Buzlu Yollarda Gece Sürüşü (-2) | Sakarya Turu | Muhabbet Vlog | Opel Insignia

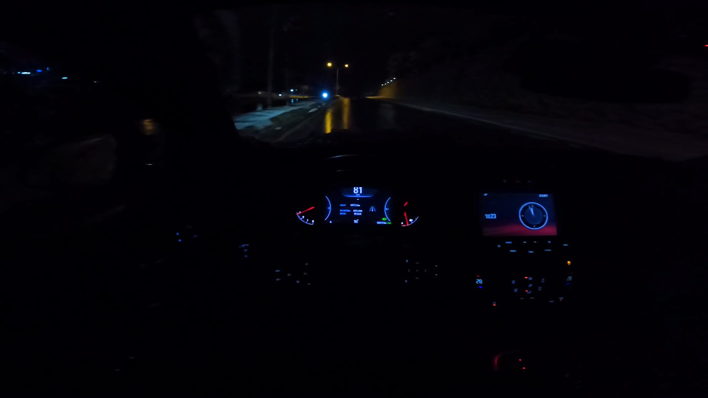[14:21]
Evet. 3000 devirde yokuşu tırmandık. 80 kilometre hızla. %7 falan var bence yokuş. %8 de olabilir. Bilmiyorum eğimini de. Az değil yani. Sağlam yani. Kolay değil. Evet aynen. Demek ki bu araç turluyor burayı arkadaşlar. Bakın burayı bayağı temizlemişler. Dün burada çok güzel kar vardı. Yarın çekimi yaparız dedik. Bugün de kar yok.
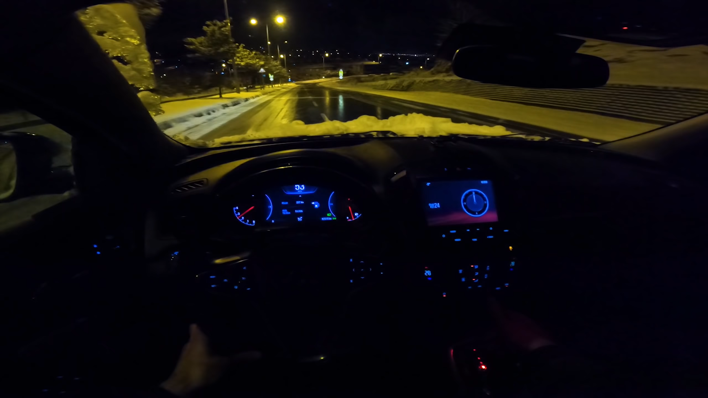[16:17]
Boşta vardı da daha fazla yakar diye. Soldan. Soldan mı? Evet. Aa buz bura. Sol taraf buz. Solu açmamışlar. Bak hakikaten onu görmesem giriyorduk şöyle. Bak orası dolu. İşte ona dikkat et. Oha. Çok güzel be. Siyah mı o? Siyah. Şey. O önemli arkadaşlar. Böyle yokuş aşağı falan arabanızı, bu otomatik vitesli arabalarınızı boşa almayın. Boşta inmeyin. Hem balatayı bitirirsiniz.
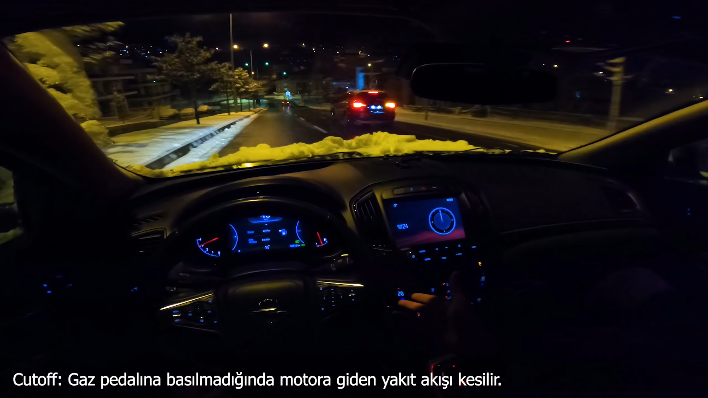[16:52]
Hem araba zaten yakmıyor. Hem de fren mesafeniz kısalır. Daha güvenli iniş yaparsınız. Bu şekilde yüksek devirde inebilirsiniz.